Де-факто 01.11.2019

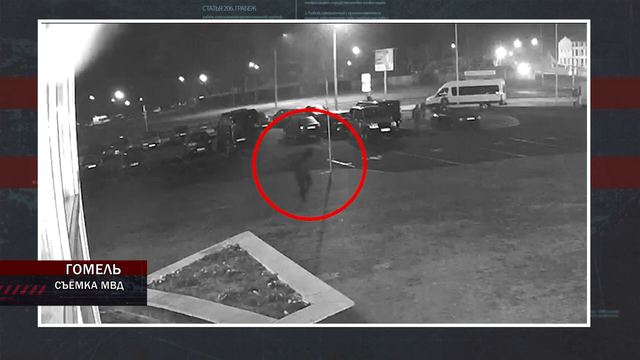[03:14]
В Гомеле мужчина проколол колесо милицейской машины и теперь ему грозит лишение свободы. Операция «И» попала на запись систем наружного наблюдения. Патрульные милиционеры на несколько минут отошли от своего авто, но недружелюбно настроенному мужчине этого хватило, чтобы успеть проколоть ножом колесо служебной машины. Сотрудники поставили запаску, а утром обратили внимание на то, что порез рукотворного происхождения. Запись камеры видеонаблюдения показала, что после хулиганского поступка подозреваемый зашел в магазин.